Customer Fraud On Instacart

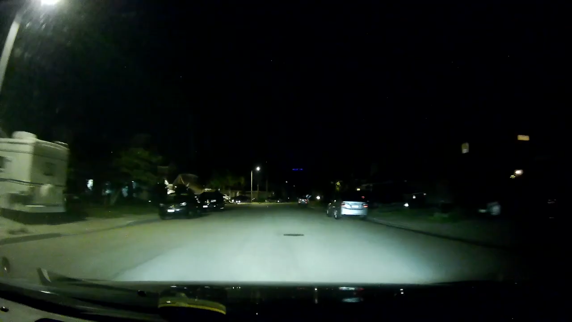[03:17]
And you can see right here as I turn around and you see it says the 4647.